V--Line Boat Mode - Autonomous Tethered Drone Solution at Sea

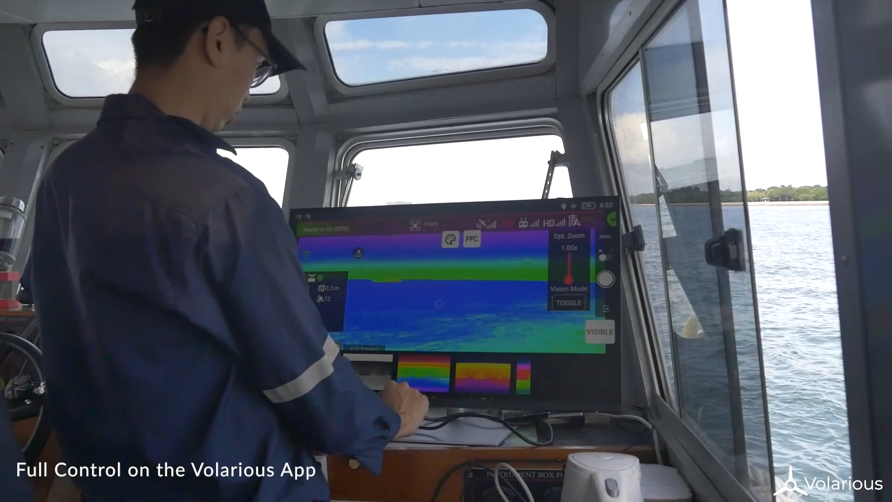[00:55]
User can select visual or thermal video feed, zoom, take-off, following and landing from the app.